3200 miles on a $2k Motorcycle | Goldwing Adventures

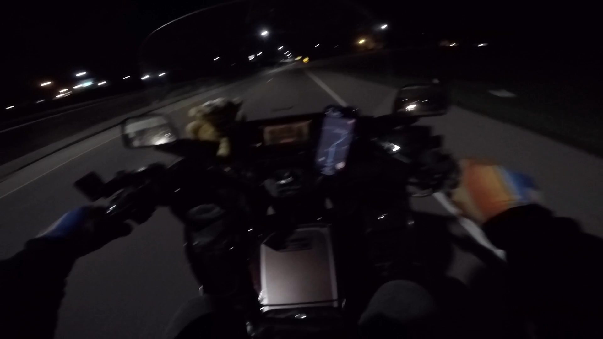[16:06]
in florida it's still in the 90s right now i think it's like 40 degrees through the mists
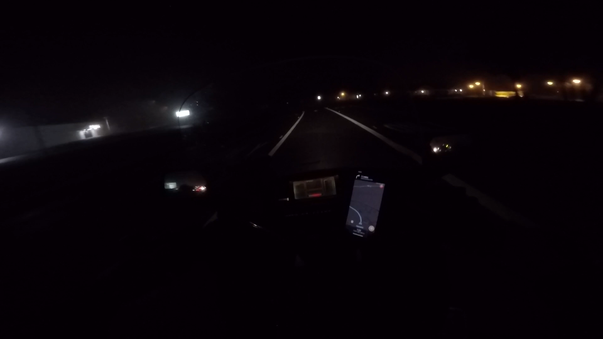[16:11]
i don't even know if this fog is going to show up on the gopro it is thick as soup though fingers crossed no deers no deers twisty back roads in the pitch black why not it's an adventure isn't it what's the worst that could happen